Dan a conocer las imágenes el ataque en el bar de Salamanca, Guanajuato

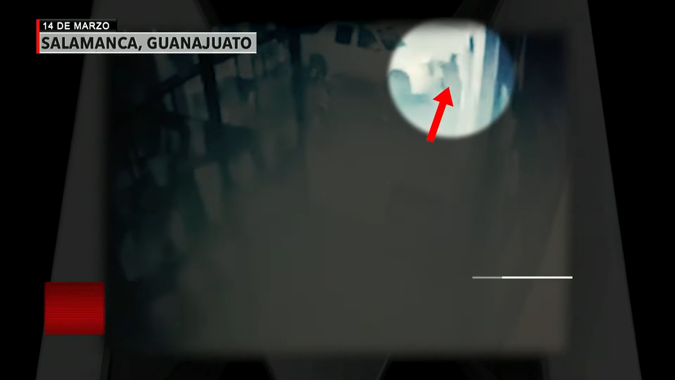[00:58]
Bajaron al menos tres sujetos armados y comenzaron a disparar. Dos empleados logran tirarse detrás del mostrador de la recepción.
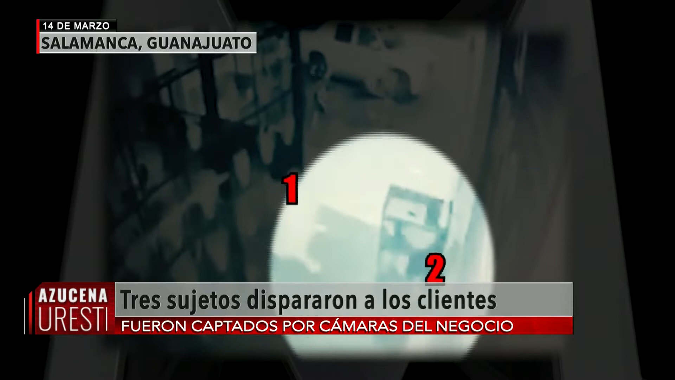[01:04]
En el video del interior del negocio se observa cómo desde afuera entran los disparos.